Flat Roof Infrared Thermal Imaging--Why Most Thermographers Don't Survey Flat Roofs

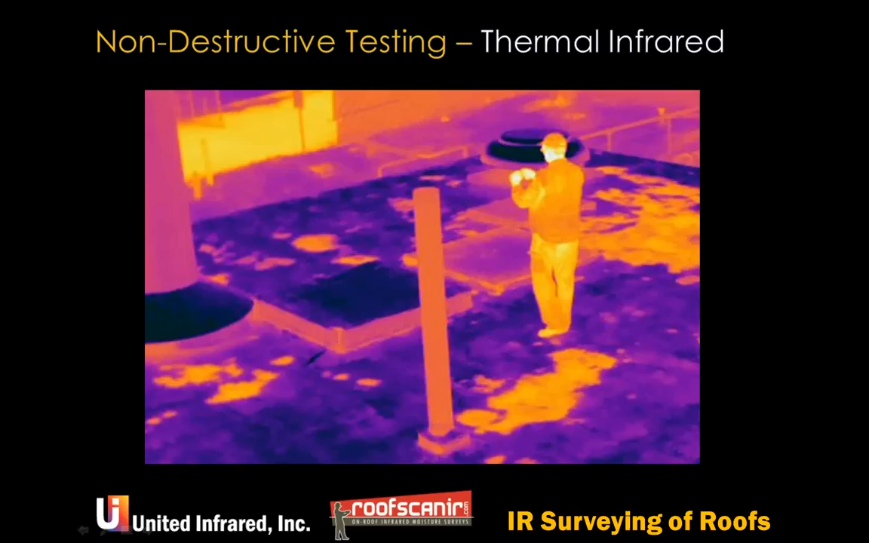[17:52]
And the beauty of the thermal infrared is that you're getting the whole roof picture, not a couple of dots on the roof. You're taking a sample of everything. And, of course, the biggest problem with it is the false positives, and we'll get into that in a minute.
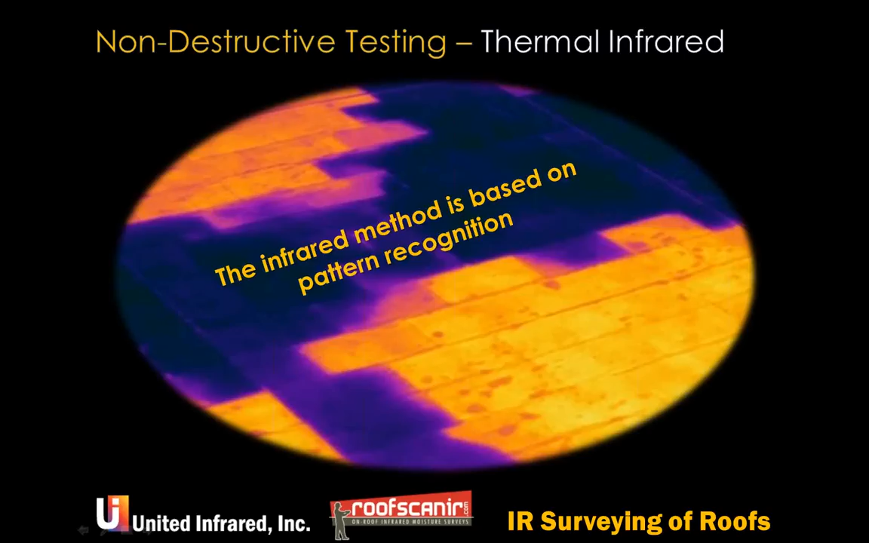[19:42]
And the timing of when you're there means everything. And if you go out and you recognize patterns, and typically when we do these, we either make pictures or we mark the areas or we do both. And then we transfer it to some kind of a map. The method is predicated on the fact that the thermal conductivity mass and specific heat, and therefore the specific heat capacity of a wet area is higher than that of a dry area. So if you have more mass, it's like taking a wrench and throwing it out in the afternoon under the grass. That wrench will be cold in the grass
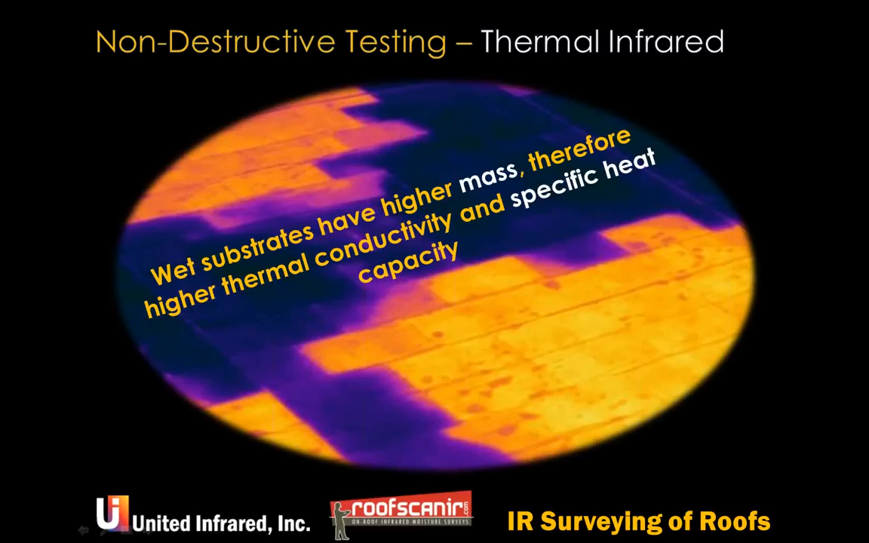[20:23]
until it equals out the temperature of the grass. And then when you take the sun away, the grass will cool off quickly and the wrench will stay hot. So this is exactly the same thing.
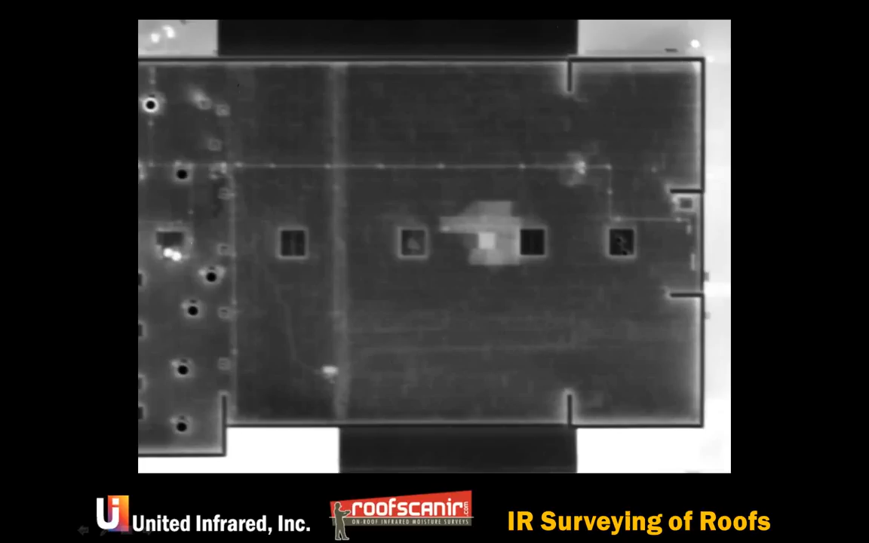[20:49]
So there's an infrared image looking straight down onto a roof. And I don't want to mark it on here, but you can see this area right here. These, this one, that one. A couple of little spots have some wet spots in them.
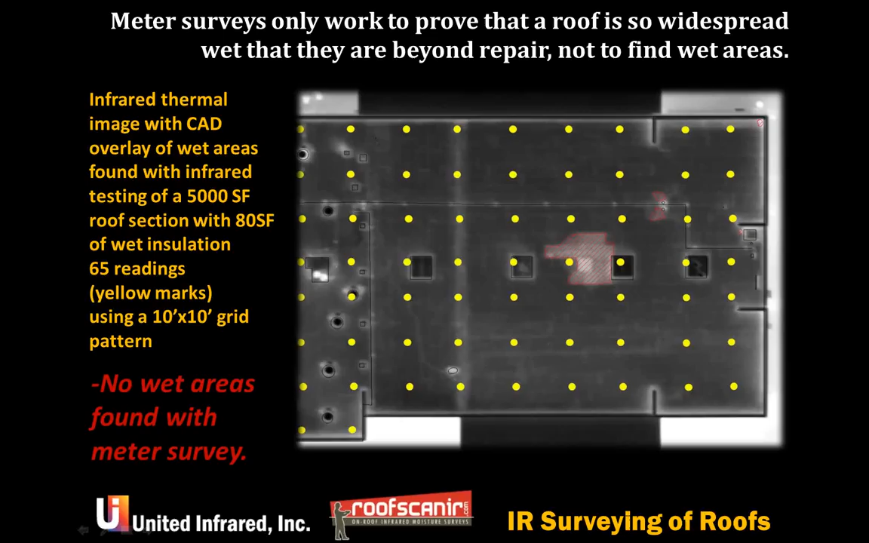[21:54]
But you see that 65 readings with a 10 by 10 grid results in zero wet. So, again, this is not a way to see where the wet is in a roof. It is a way to verify if it's wasted only.
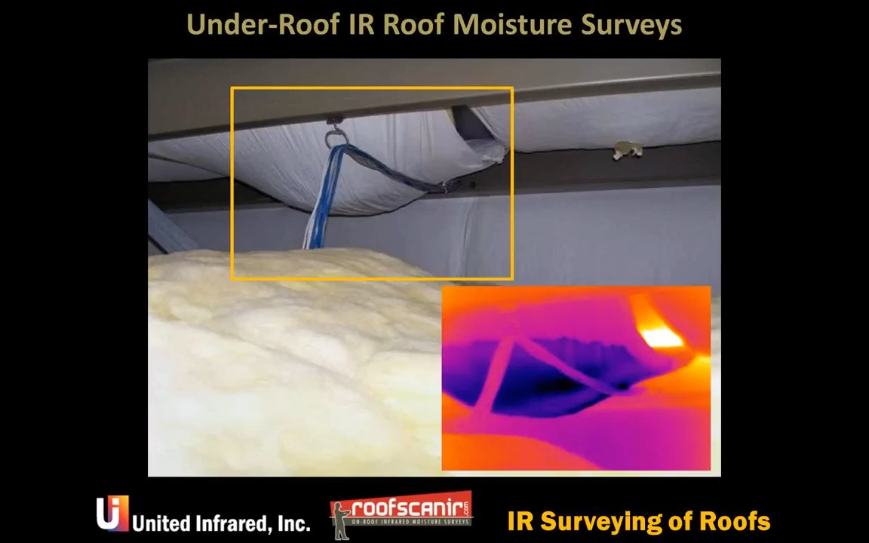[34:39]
I did a gym one time and it was a piece of cake because it's all wide open. But a lot of times you've got something in the way, machinery, bus ducts, electrical conduit. Even if you've got a wide open area, you may not be able to shoot it as easy. And then, you know, the on-roof is the way that most infrared in the United States is done. And the advantage is that you're, you know, you're standing on the roof and you can see things that are causing false positives.
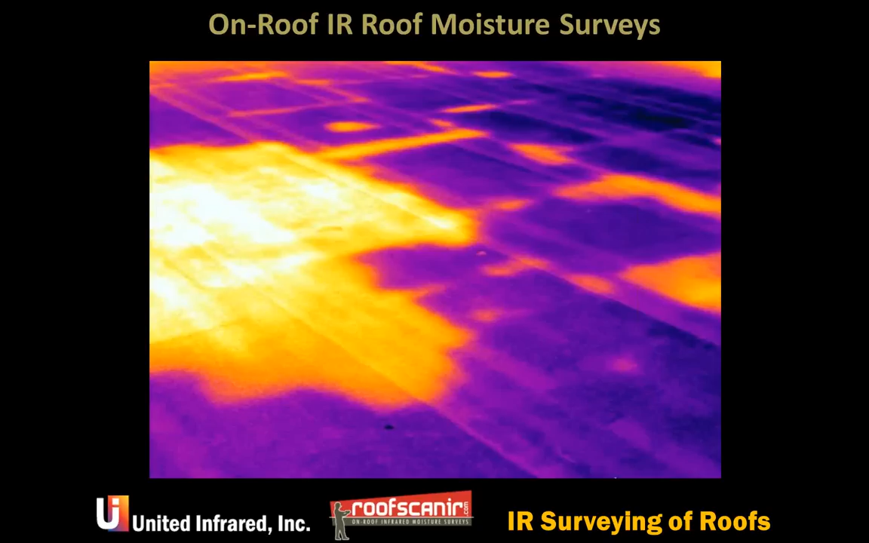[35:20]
False positives are the thing that are the most irritating to any thermography. And the idea is that you go and mark those places with a
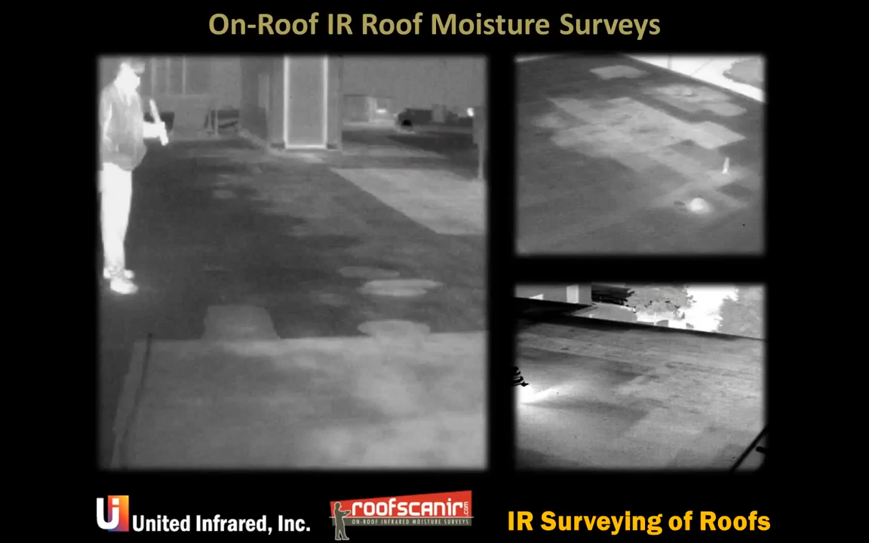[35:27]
paint can like this.
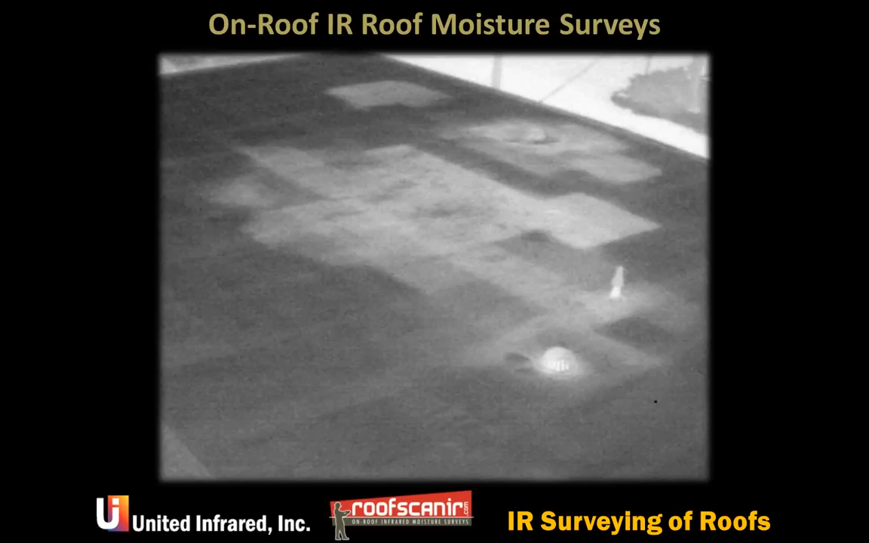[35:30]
And then that is left up on the roof for during the day when somebody can come out and do the surgical removal of the wet insulation. And these paint sticks are how we do this. And also, I'm glad it does because you're taking higher pressure and releasing it.
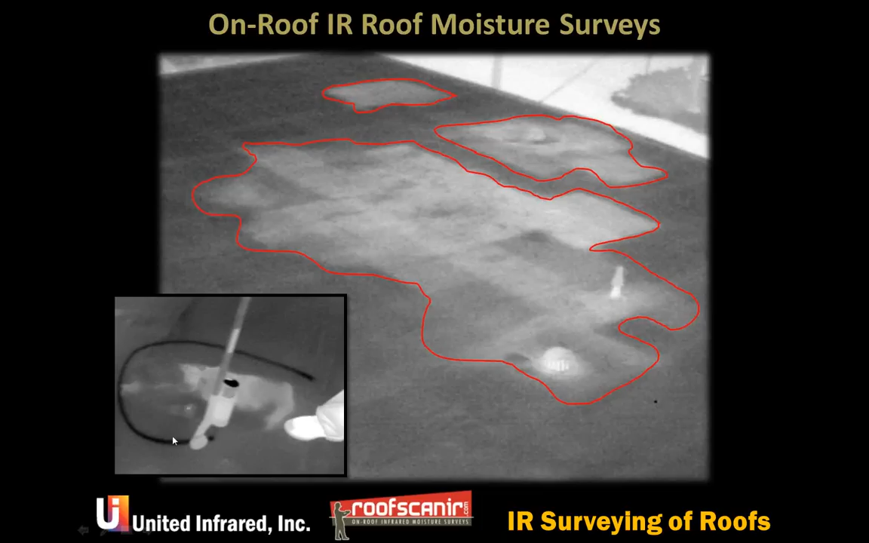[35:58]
The paint is cold for a while when you put it down. So we actually paint numbers and paint in the paint stick. So the infrared image shows the number in it.
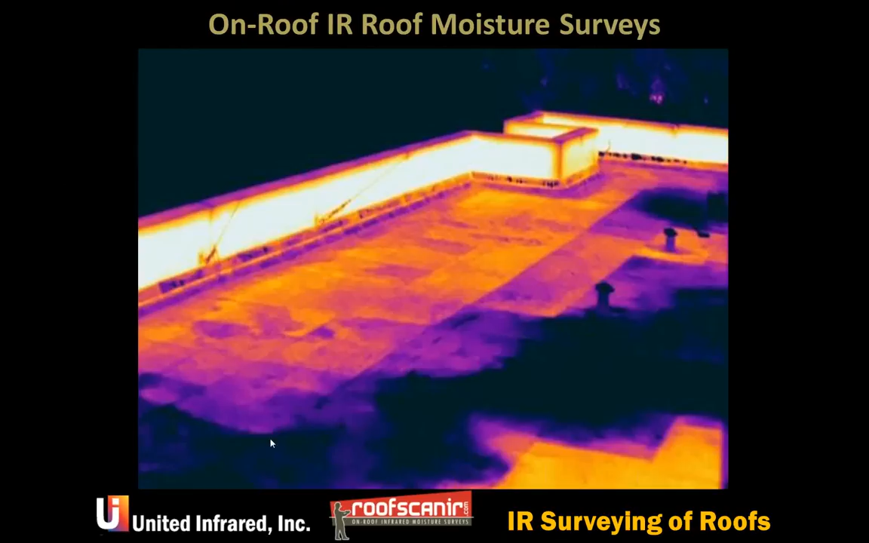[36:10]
And it's just a couple of example pictures of wet insulation. This is an interesting picture here. If you notice, it's not, there's a couple of places where the water has gotten into here, but it's mostly wet here, which is a kind of an odd picture. You can look up here on this roof and you can see the wet that's up here.